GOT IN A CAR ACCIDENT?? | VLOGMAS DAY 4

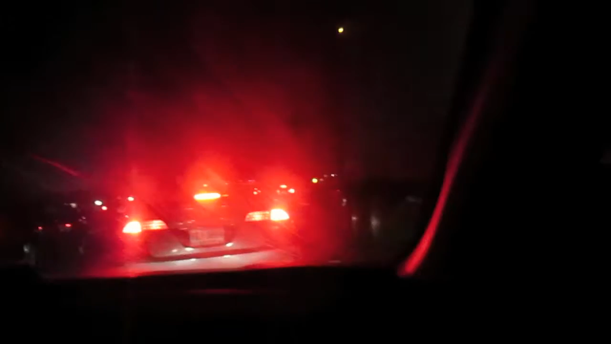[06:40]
is insane right now I mean I know it's rush hour no it's like 6 40 but there are so many cars and we're like on a dead stop and Ben is getting furious about it terrible oh look then there's a cop racing to the scene over there oh gosh even more craziness yeah this is insane I don't know if you can see like up the hill all the cars but we are currently stuck in crazy traffic